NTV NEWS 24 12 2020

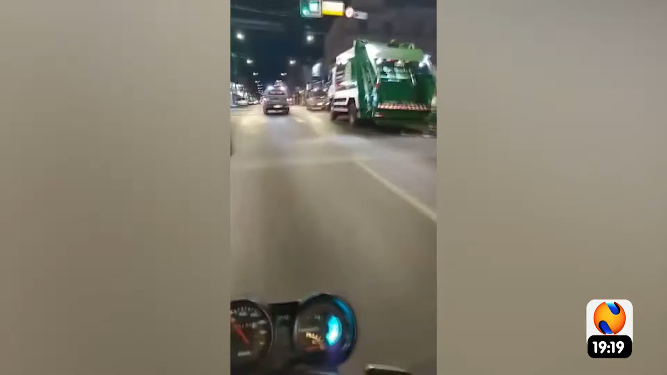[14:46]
Outra situação que chamou a atenção desse advogado, segundo ele, foi a forma como os militares agiram durante as diligências. Vídeos dos policiais conduzindo as viaturas em zigue-zague na Majorvote, uma das vias mais movimentadas de Patos de Minas, foram postados na internet pelo advogado.